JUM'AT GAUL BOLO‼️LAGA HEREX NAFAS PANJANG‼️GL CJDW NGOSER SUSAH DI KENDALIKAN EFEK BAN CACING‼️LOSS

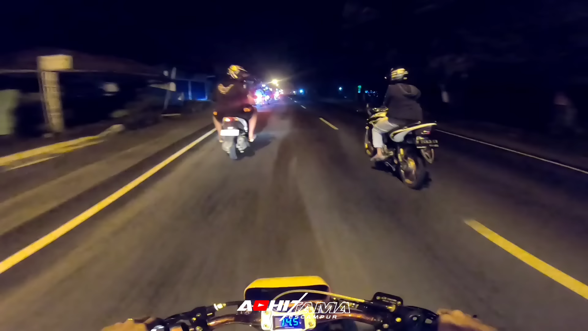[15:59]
Wah, peteng iki cowok motore ora ono lampune. Ya, seperti biasa kita agak slow dulu, Bro. Ada RX King. Wah. Nah, saat-saat yang paling saya rindukan kayak gini yo, riding-riding malam lagi bareng sama teman-teman bolo.
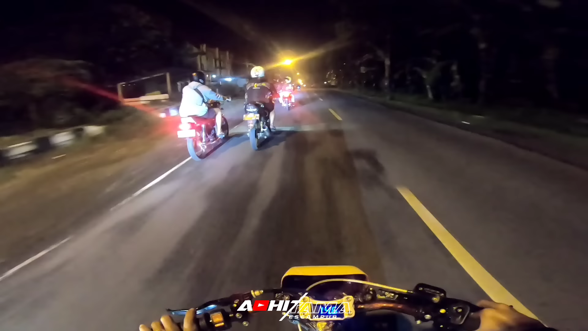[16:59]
Itu Mas Nanda di depan sama Mas Welan. Ini Mas David mana ini yo? Oh itu Mas David.
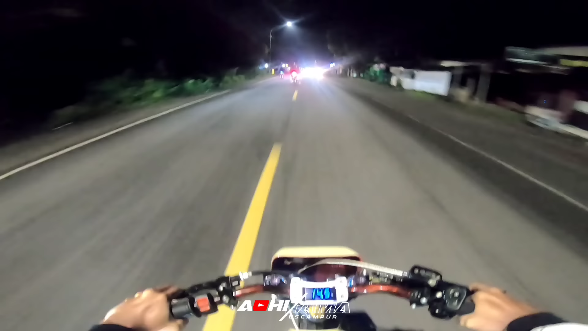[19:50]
Lampunya baru, lampu jalannya. Ya biar kita herekannya itu nggak peteng-petengan ya. Terima kasih dikasih lampu. Iki wis teko sirkuit bol. Mudah-mudahan dalane rapati rame ya. Cuma tadi sih rame, tapi nggak tahu di depan.
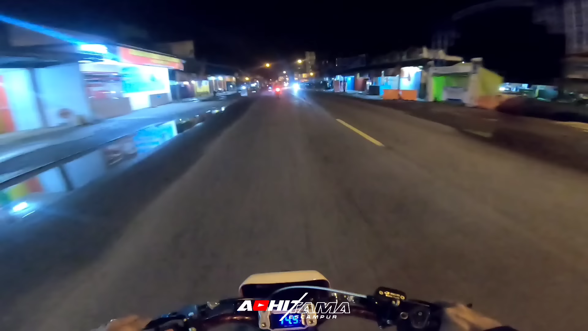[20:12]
masih pada di belakang, bos. Itu di depan ada Mas Velan sama Mas Nanda ya. Dalane telas, dalane telas.
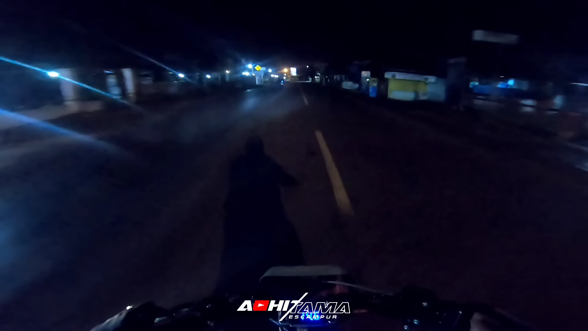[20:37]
Sambil nunggu teman-teman yang belakang.
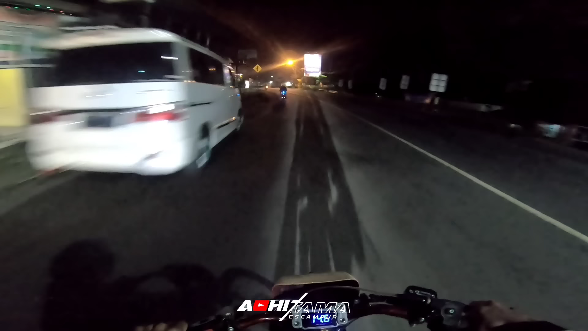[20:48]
Belakang aja lah.
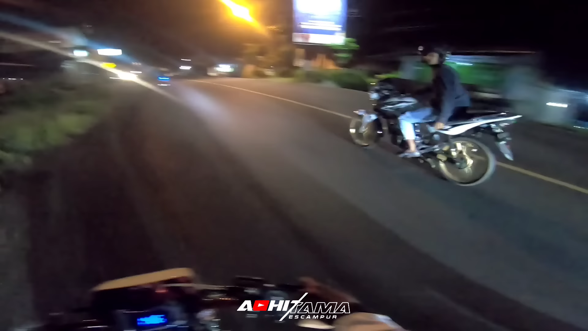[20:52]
Rawani starting ngarep. Nah, kan dalane masih rame, bos.
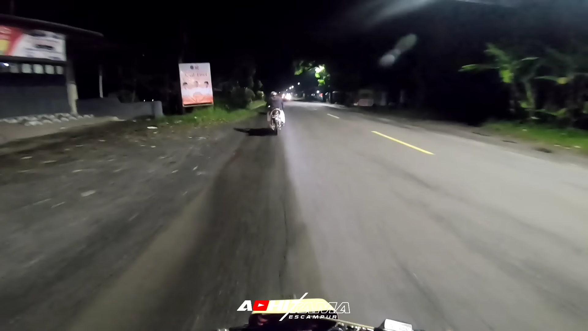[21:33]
Waduh, nunggu pada lewat dulu ya. Suruh pada jauh dulu mobilnya. Padahal udah jam setengah dua ini.
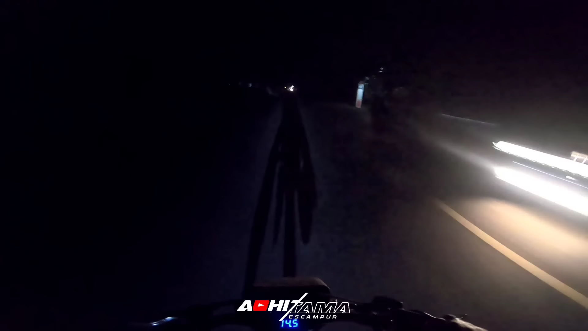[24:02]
Wah, dalane peteng, bos. Dalane peteng.
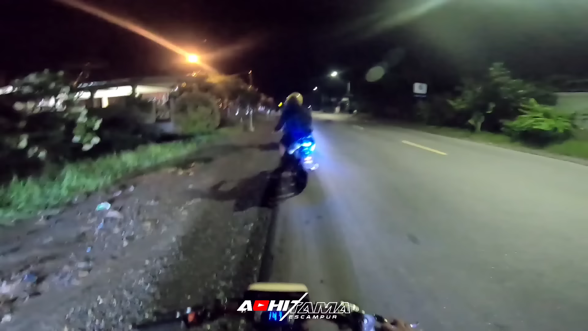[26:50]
Sangat aman ya malam ini kayaknya. Kita nunggu bisnya jauh dulu. Yo.
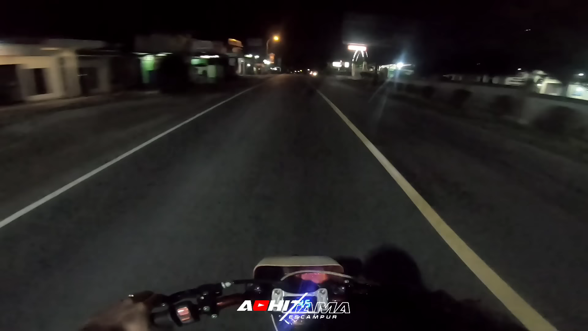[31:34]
Jalannya peteng jujur. Ono truk rame.
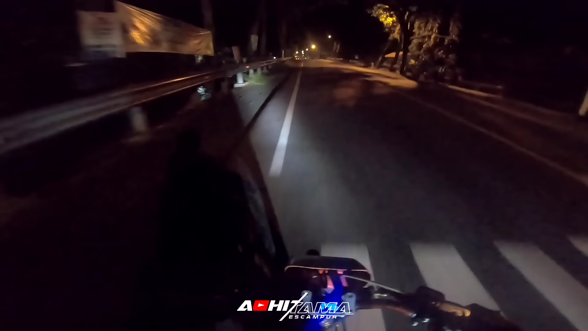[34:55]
Jalan bertiga tok mangga los. Dalane juga masih rame yo. Masih banyak pemudik-pemudik mungkin harus balik yo.